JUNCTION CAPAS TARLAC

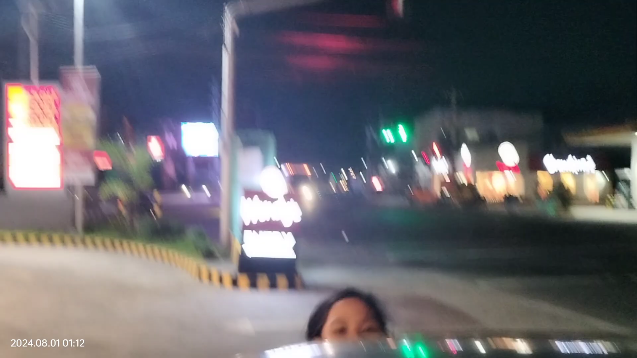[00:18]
Mangalan nito May Wendy's na po dito Wendy's May Chow King doon Sa kabila may McDo
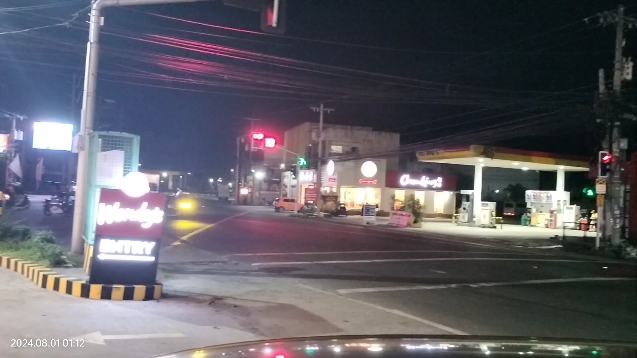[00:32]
Ayan o Tayo sa corner May tawag sila rito e Dati
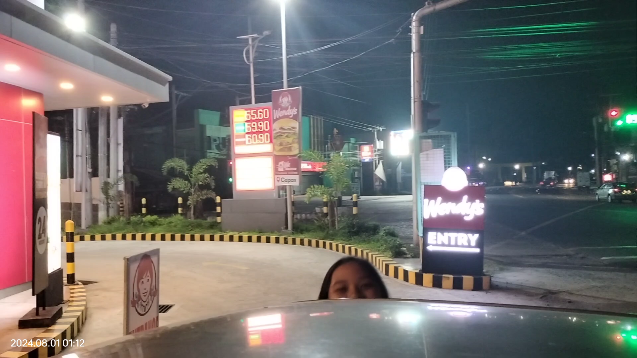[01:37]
Pagbito kayo gumahan niya Ang pakaliwa Hello Punta ng Carter Highway